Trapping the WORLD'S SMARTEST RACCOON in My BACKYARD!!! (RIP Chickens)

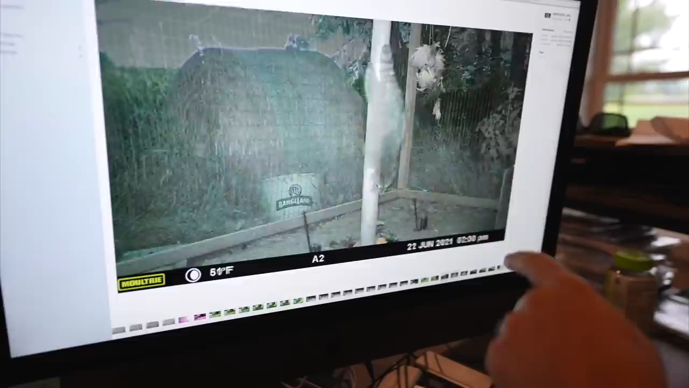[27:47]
Oh, look at that, raccoon. Oh, so they're coming down the pole there. I bet that's how they're accessing it.
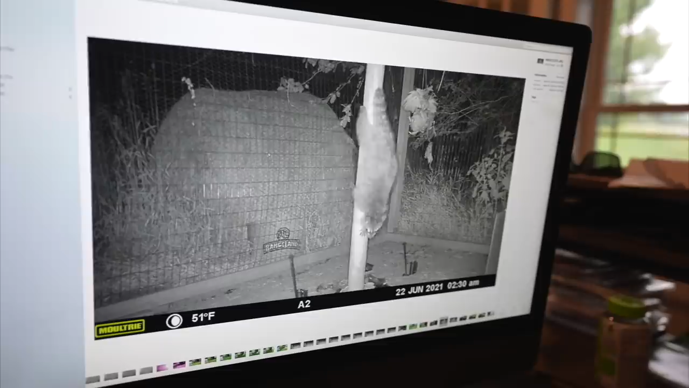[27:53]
Oh, what? That's it? Oh, but you can see the can move. Okay, so some reason the camera goofed up a little. I mean, it got what we needed.
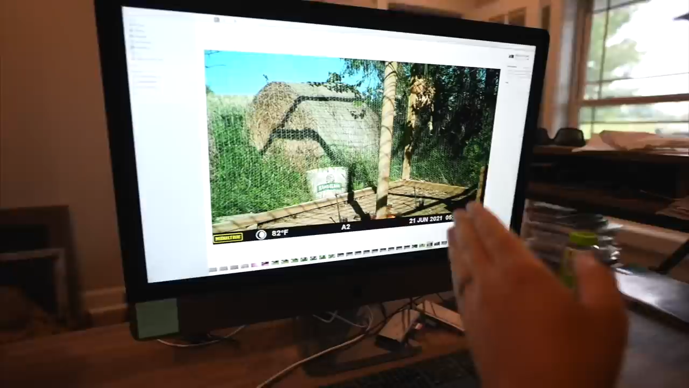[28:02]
We set it out, nothing. 7 p.m., something random triggered it. I'm looking over here to see, the problem is there's so much light change. Like to see if there's anything, you know, what would have set this off, right? Like, is there anything in the tree?
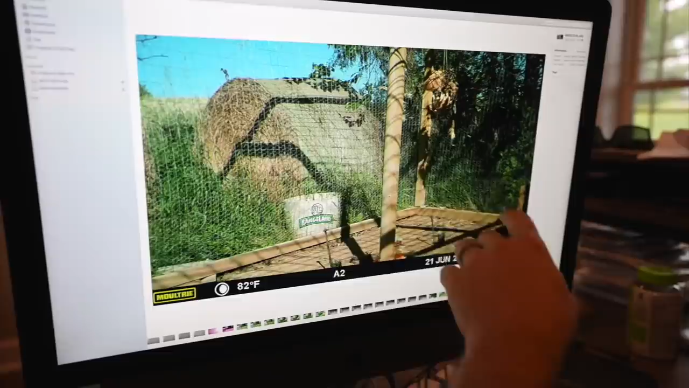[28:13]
I don't see anything else moving. But then all of a sudden, randomly, 2:30 in the morning, Ricky, big chungy, that's big boy, coming down the pole here.
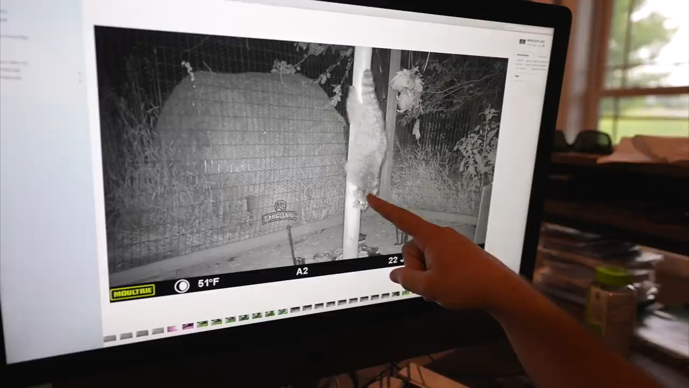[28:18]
So I'm guessing they're entering from the roof and then using the, so we thought they were like jumping, like landing.
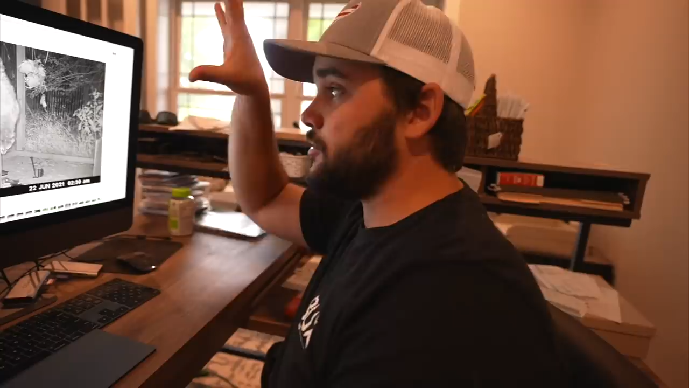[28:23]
And I'm like, how do they get back up? They're using the pole. I don't know why I didn't think of that. For some reason, I thought maybe there's chicken wire above the pole, but there obviously must not be. We're gonna have to go back and look. And then 9 minutes later, he left.
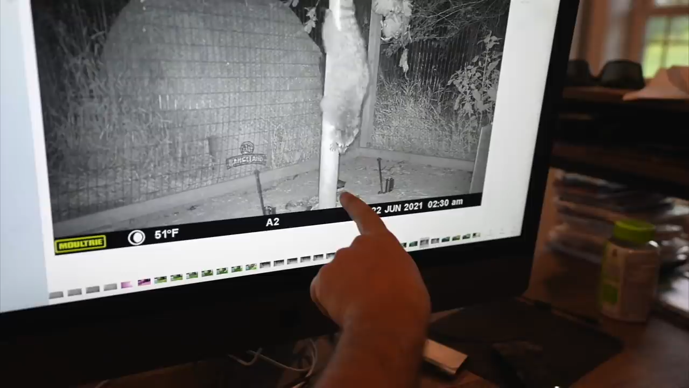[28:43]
So for some reason, the photos didn't go through at all when he was down there munching, but you can physically see the can get moved, and he was there for 9 minutes. And so that's him leaving. That's him coming down. He's eating, and then he left, and that's it. And then all of a sudden, it's the next morning, and then nothing happens.
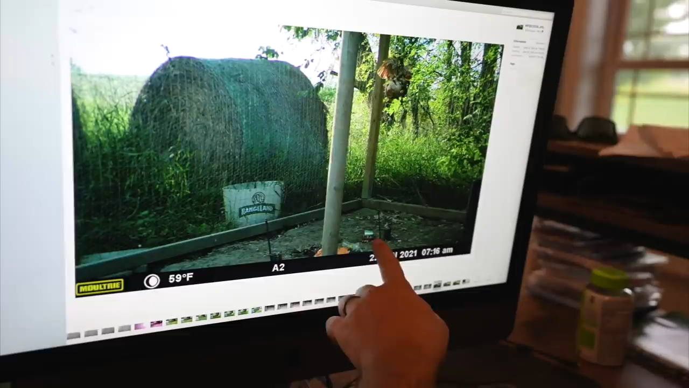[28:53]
But you can see that's moved right there. So that's staying the same. Now you can see the difference. So he came in at 2:30 and left at 2:39. Why he didn't eat anything else, I have no idea. I would think he'd be coming back at this point. There's more food to be had there. I mean, there's a dangling chicken.
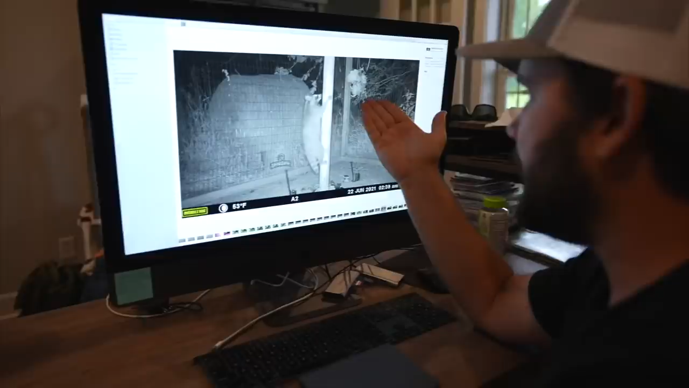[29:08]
You would think he would try to get that.